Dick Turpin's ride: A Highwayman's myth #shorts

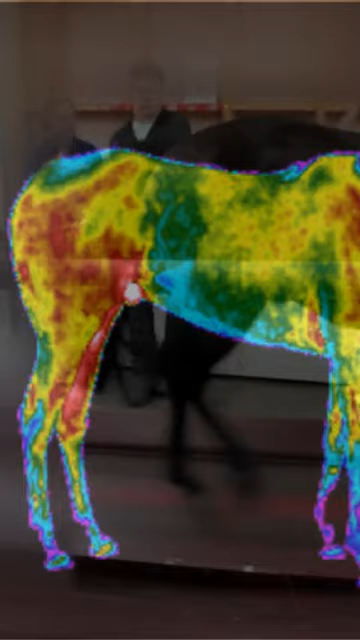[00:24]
Thermal imaging monitors watched the cantering horse on an equine treadmill at an average speed of 18 miles per hour.